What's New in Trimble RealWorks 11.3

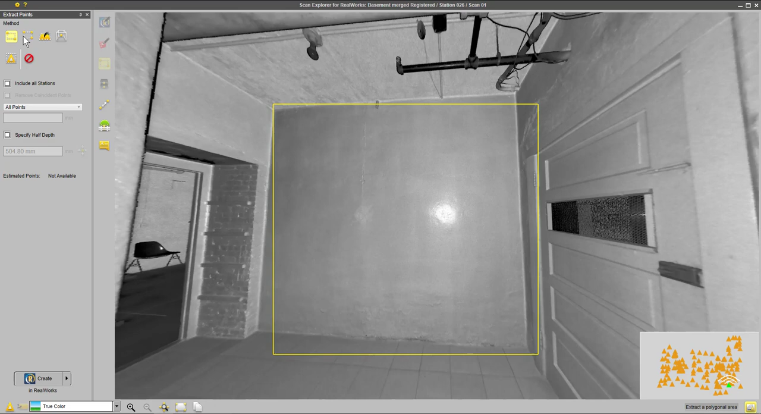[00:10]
Now the very first tool we'll take a look at is the wall verticality inspection tool. Now you can see here I've selected a nice wall here in ScanExplorer. We're just going to take a look at those points over in the RealWorks 3D view and
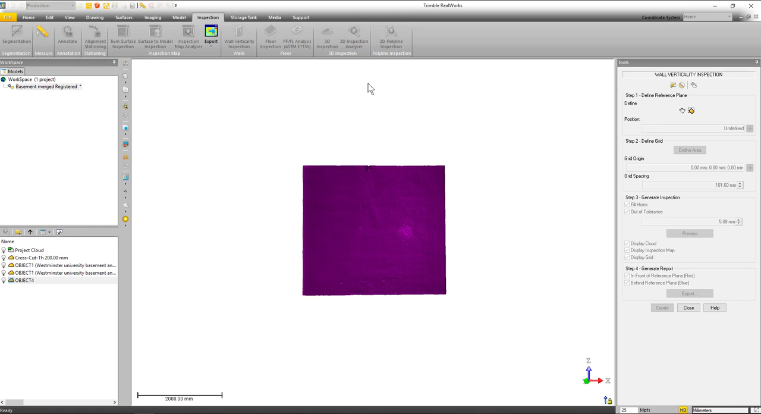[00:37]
Once the tool opens you'll see it looks a lot like the floor flatness inspection. The first thing we need to do is define a plane.
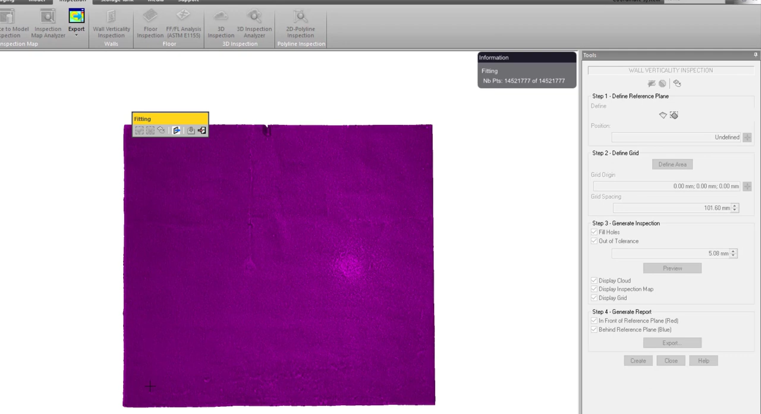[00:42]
Now this can be at the bottom of the wall maybe at the top depending on what's more important and see we've got a good fit there.
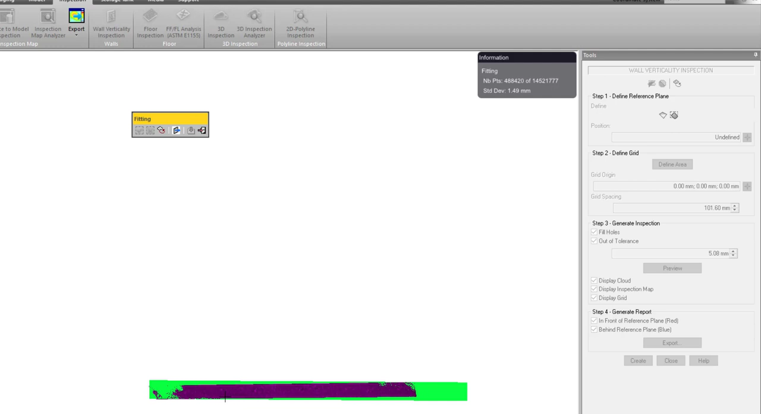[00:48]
Now alternatively you could also choose to fit the plane to the entire wall like I've done here.
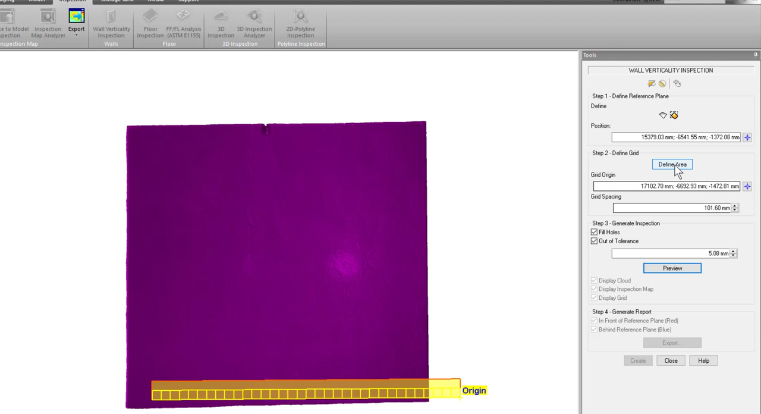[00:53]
Once I've defined my plane the next thing I need to do is define an area that I want to do the inspection on.
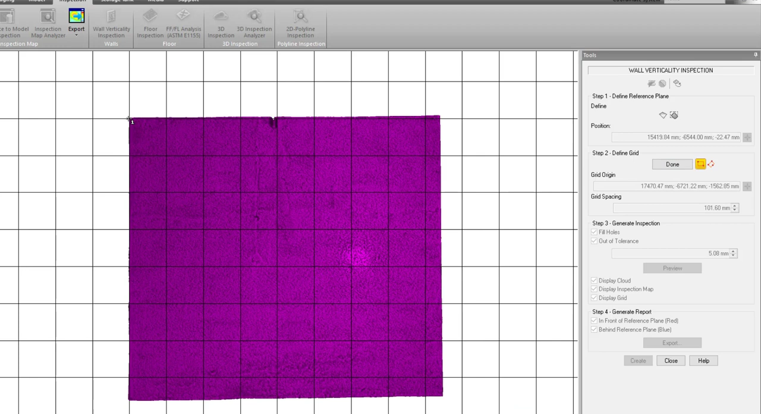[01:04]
So I'm just going to click in the upper left corner drag down to the lower right.
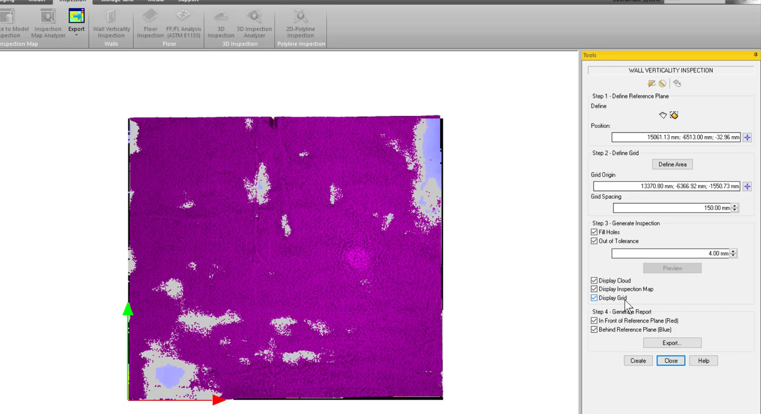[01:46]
Let's just hide our point cloud. We'll get rid of our grid as well.
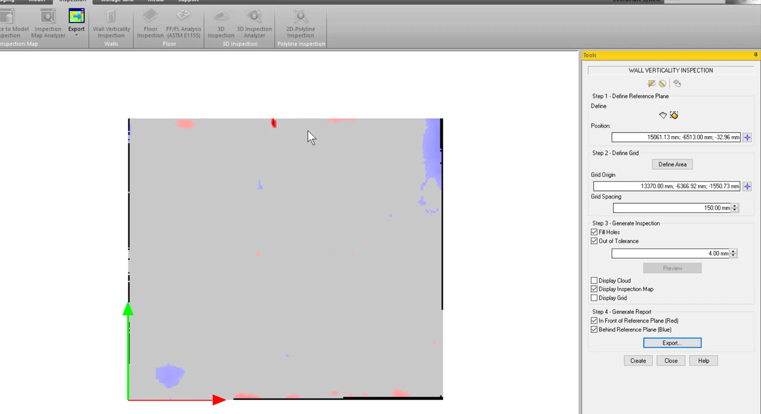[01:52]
So you can see most everything is within that four millimeters that gray but everything that's blue or red is one side or the other of the wall.
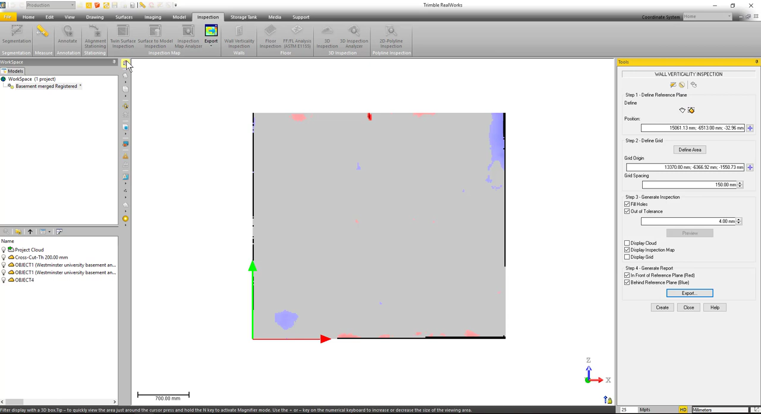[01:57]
Now let's take a look with the limit box just to see how this plane compares to the point cloud.
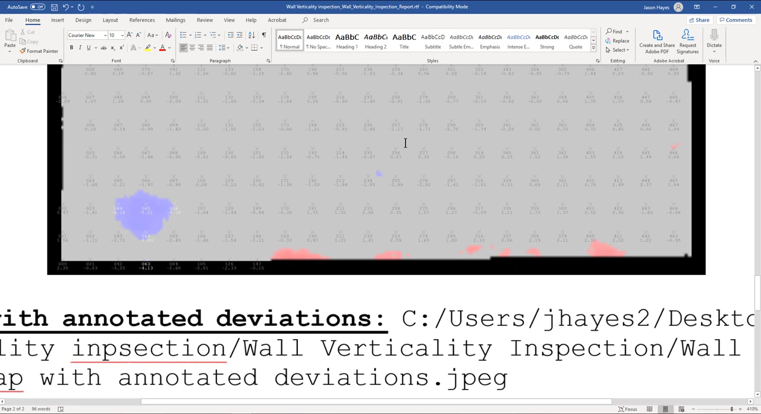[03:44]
So these are each of the grid points and the values plus or minus based on that plane. Now if we open up that folder you'll
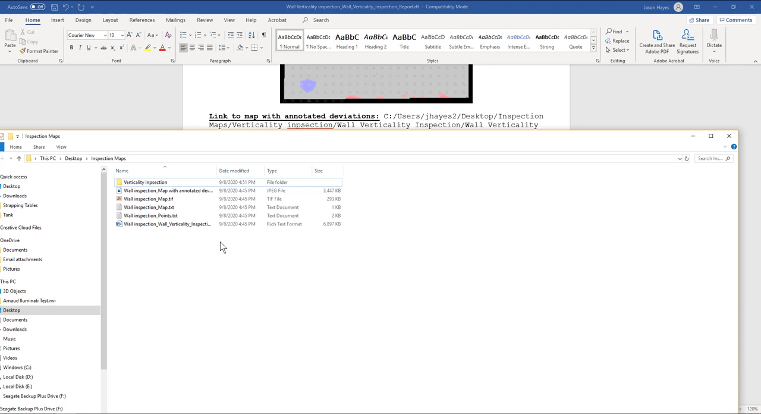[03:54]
see inside there in that package all the things that were created.
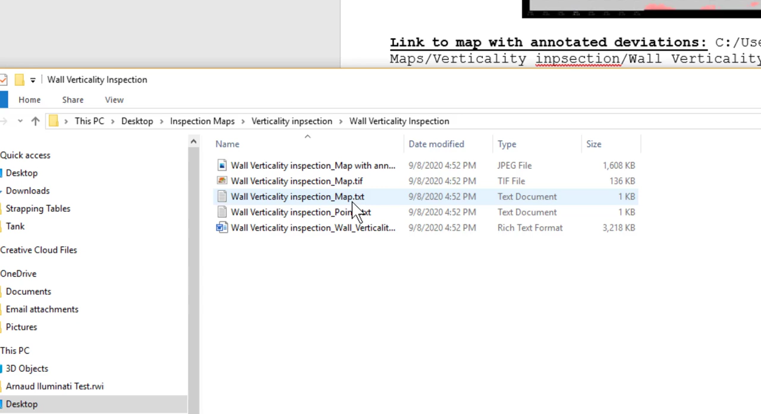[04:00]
So in this case if I just move this over you can see that this is a JPEG of that inspection map.
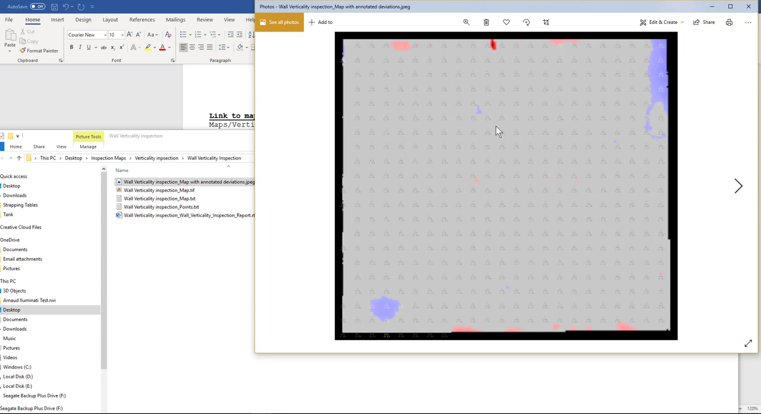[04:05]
And if I zoom in you can see the values there over here on the blue areas as well. So it's got a number of items in that report.
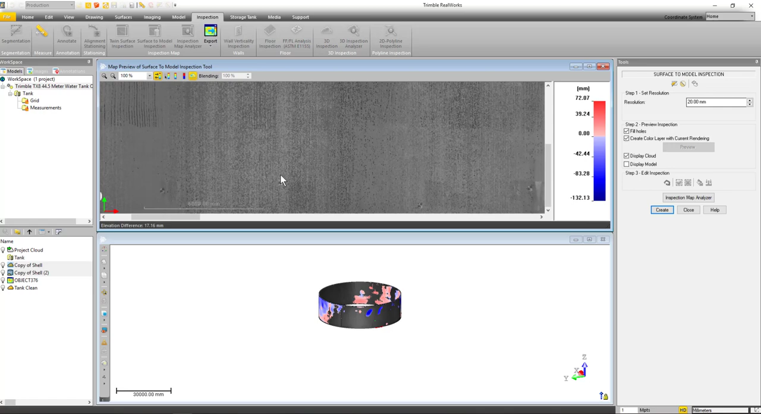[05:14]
So I can see things like these black and white targets that were taped onto the side of this storage tank.
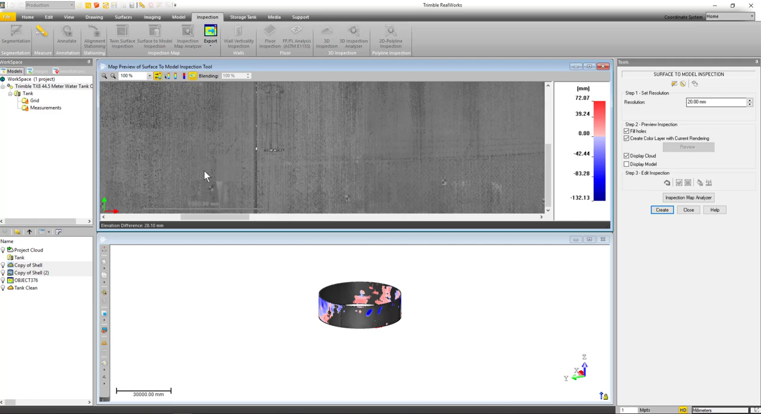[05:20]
Now if I was to look at this same area with normal point cloud inspection map rendering I wouldn't see those targets. So by having this true color rendering I can see other items that gives me context of what's going on.
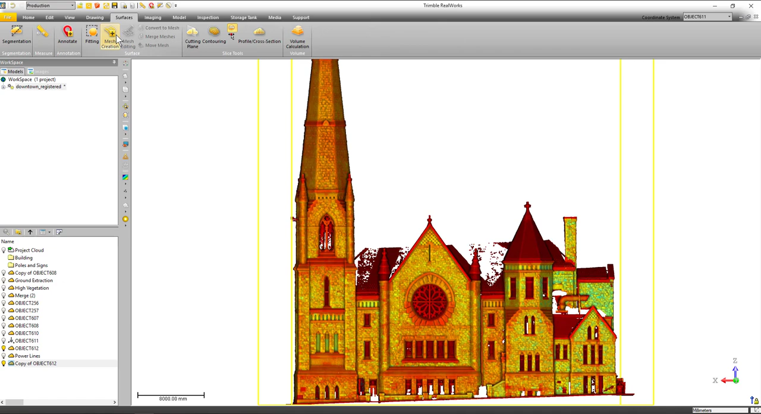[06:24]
So I've gone to the surfaces tab selecting mesh creation and if we look up here in the upper right at
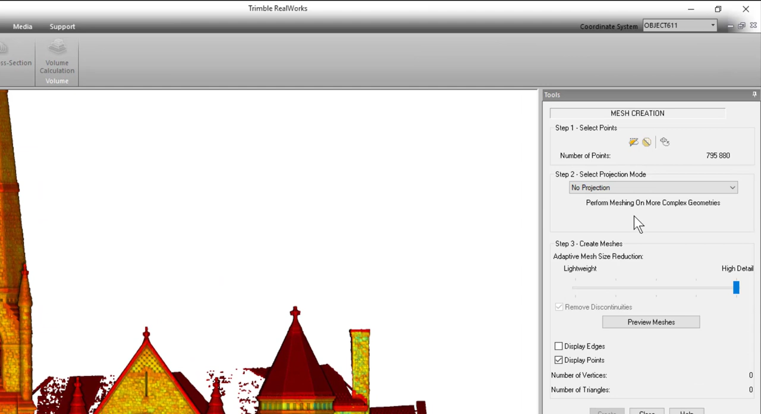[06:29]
the tool we can see there's a lot of points there's seven hundred and ninety five thousand points but you see in step three we have a lightweight option and a high detail.
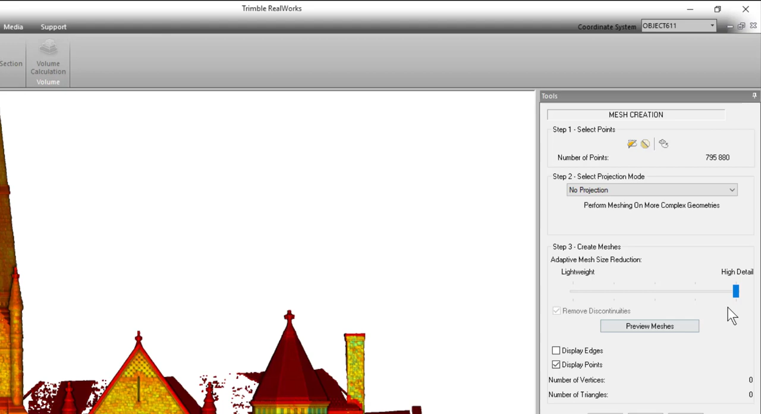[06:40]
So if I click on preview mesh with a set on that high detail let's just see what that looks like. So we're just going to speed this up a little bit. It's gone through now and it's created the mesh and we can see there's a lot of triangles.
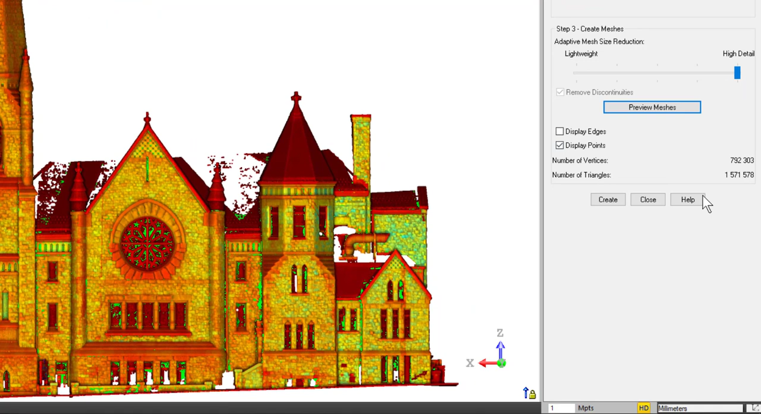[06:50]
There's one and a half over one and a half million triangles. So let's move over to lightweight. I'm just going to hide the point so you can see the mesh.
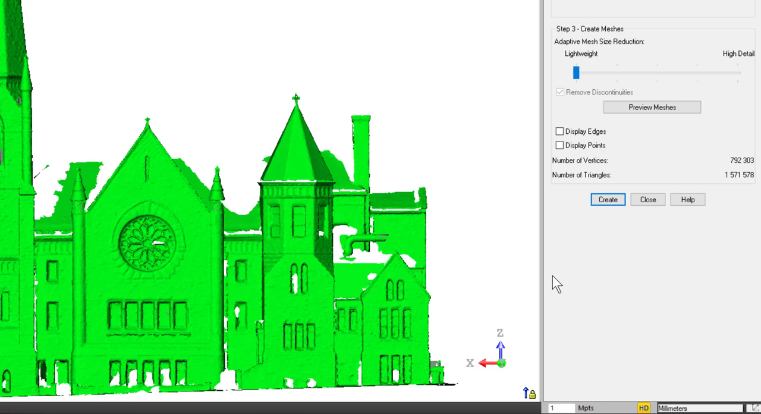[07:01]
It's a good-looking detailed mesh as you would expect but now let's go ahead and click preview with it on that lightweight setting. So we're just going to click preview mesh and again sped
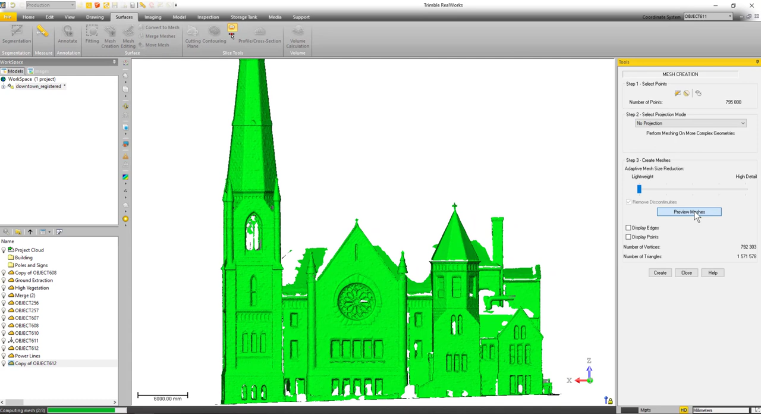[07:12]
this up a little bit so you don't have to sit here and watch it create that and once it creates this mesh now you can see we've also got a very nice-looking mesh keeping a lot of detail but you'll notice that the number of triangles is less than half of what it was before. So a great feature to create much lighter weight meshes that can be consumed in a lot more software packages.
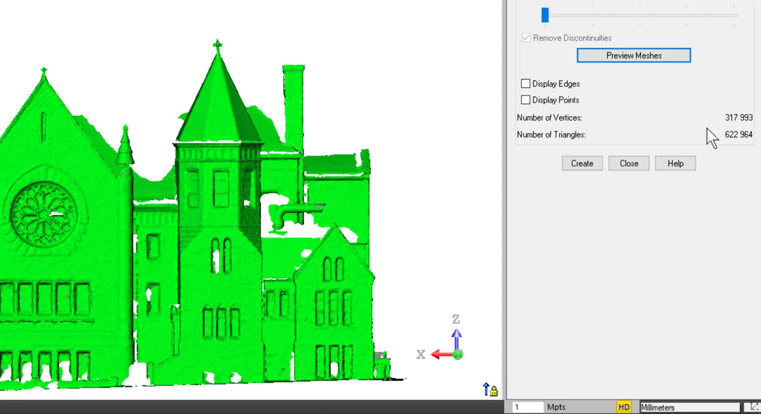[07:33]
Alright so we've created a nice looking mesh here.
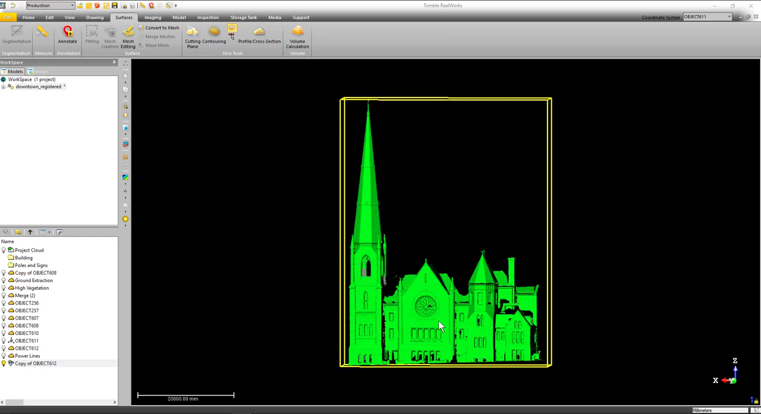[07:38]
The next thing that you would naturally do is go in and do some edits on it.
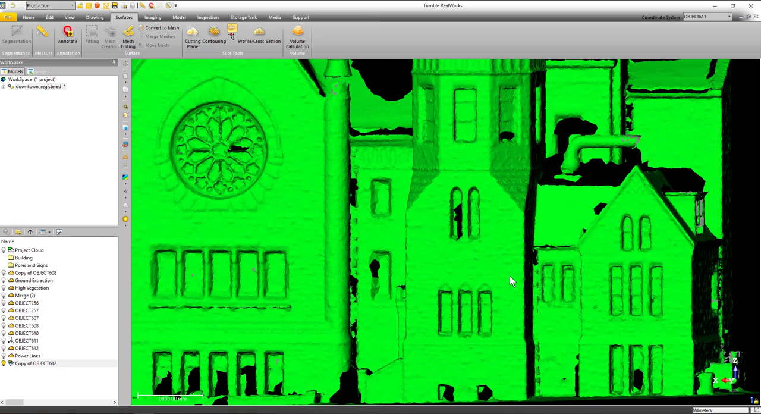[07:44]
So if we go up to the surfaces tab you'll see the mesh editing tool. We'll just launch that and if you look up here in the right quite a bit has changed. Now if you forgot to reduce the size of it when you created it we've got a number of options to reduce those sizes of mesh here.
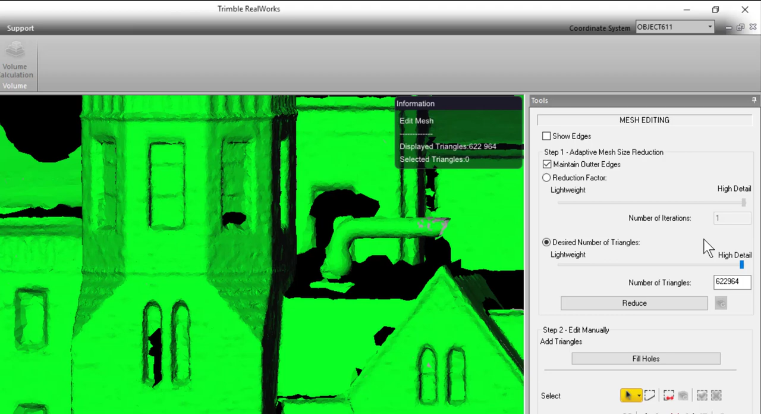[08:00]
In addition you can fill holes. So maybe you see some small holes in your in your mesh you want to fill those click the fill holes button move your mouse over the hole it's going to
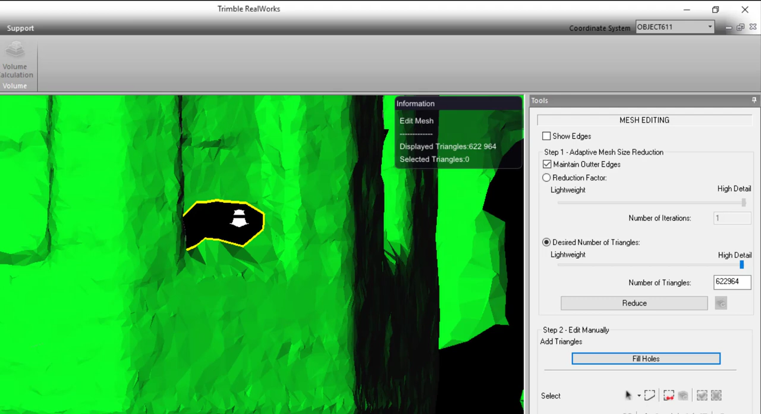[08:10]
highlight the border with that yellow color and then just click to fill it in.
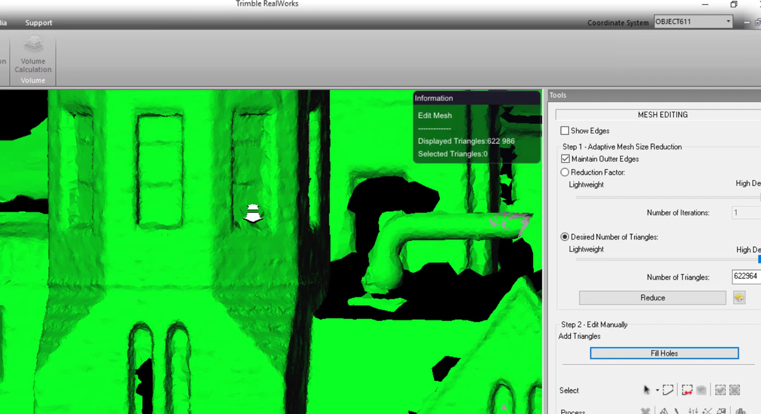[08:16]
So for example if we look over here at another area I'm just going to highlight it by moving our mouse over it and then click to fill it in.
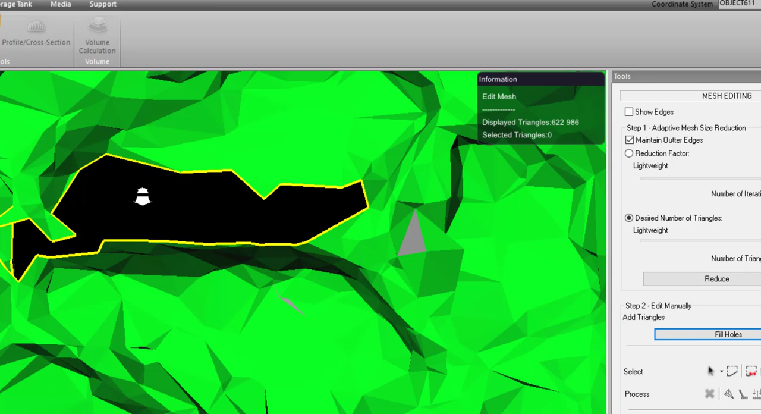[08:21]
Now if we rotate around and look at it you can see it's not just applying a flat plane across there it's trying to apply some smarts to look around the area what's going on and fill it in a little bit more naturally.